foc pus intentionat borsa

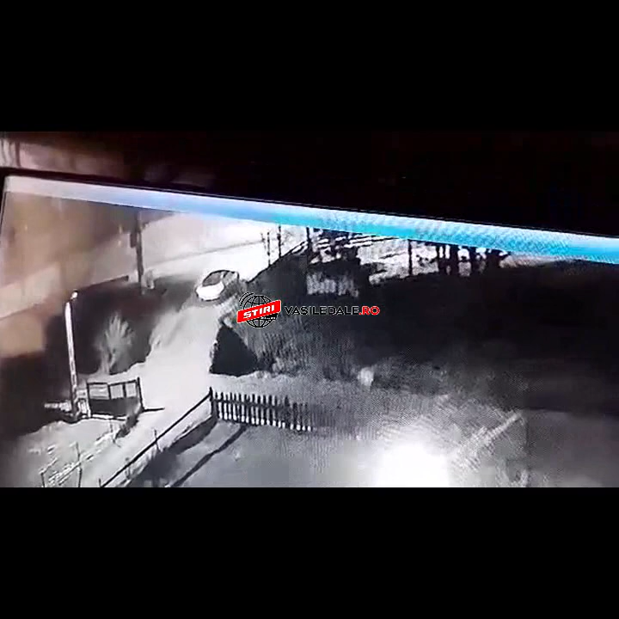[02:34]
Nu se întoarce, nu durează mult. Și lasă pe el.
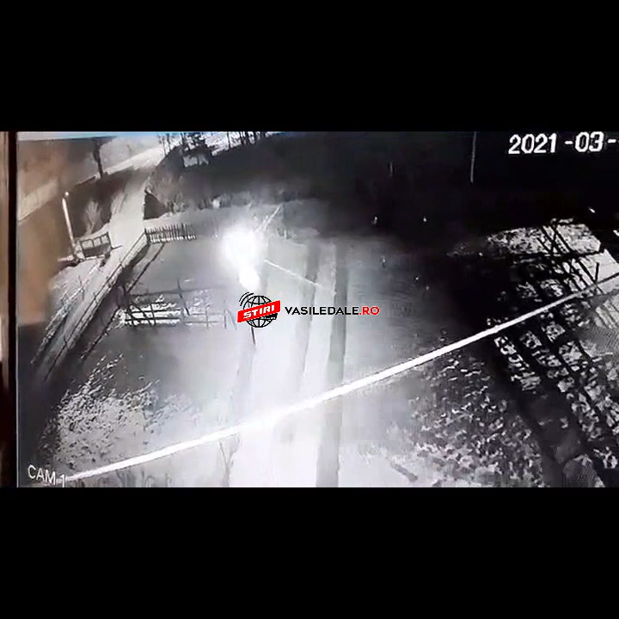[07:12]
Să întorci cu spatele. Ia să întorci cu spatele. Dar se vede că e odată. Da, da, ia. Ia se vede focul, vezi focul. Și o aruncat nu știu în apă.